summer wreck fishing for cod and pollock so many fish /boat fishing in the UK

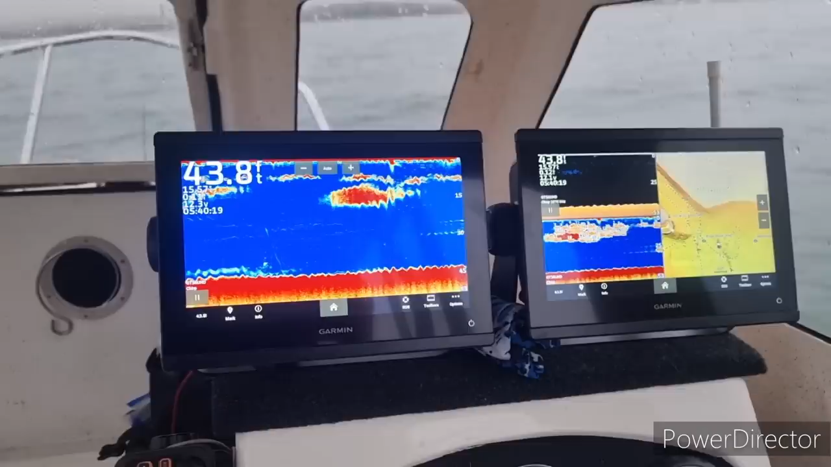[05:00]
We've only gone and come across some tuna. Look at the size of that fish. for the people that don't know, we are only joking. That is just a mass, but it just looks, well, it looks like a fish, doesn't it?
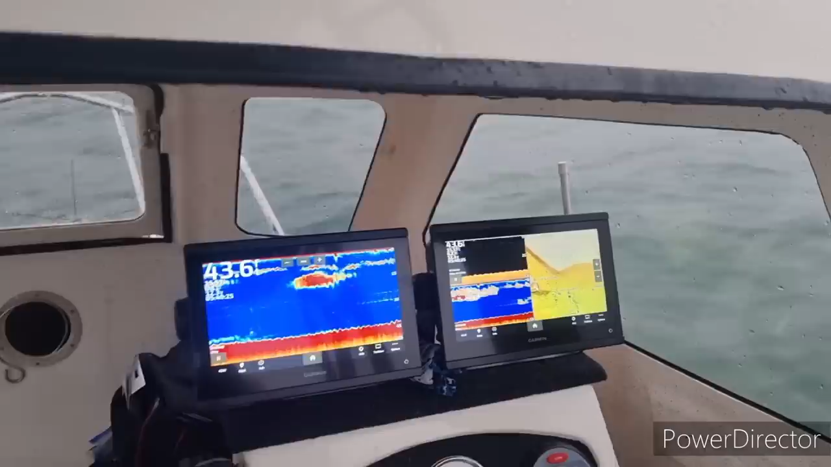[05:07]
We've managed a couple of mackerel, but all these, you see all these fish on this screen. Oh, I touched it. No, don't touch.
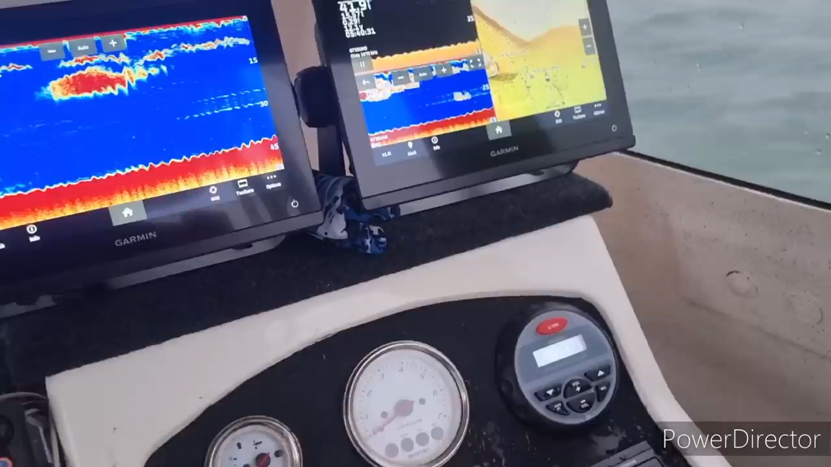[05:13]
Go back. Oh, I've touched that one and all. Thanks. Close.
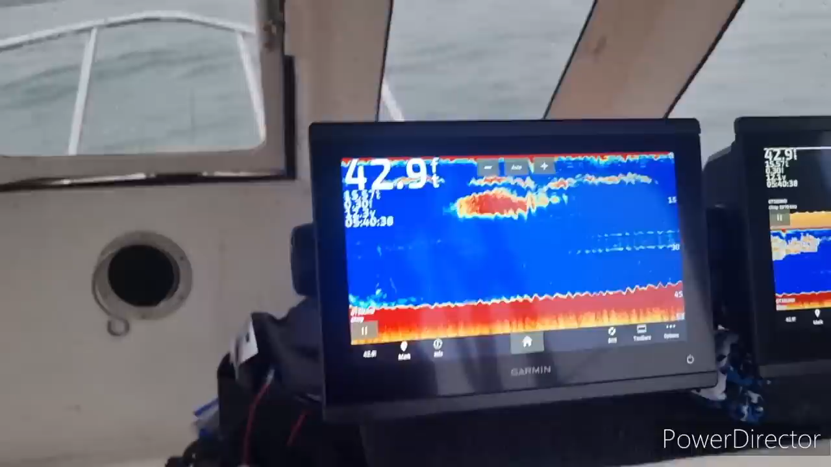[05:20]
All these, they're all tiny fish.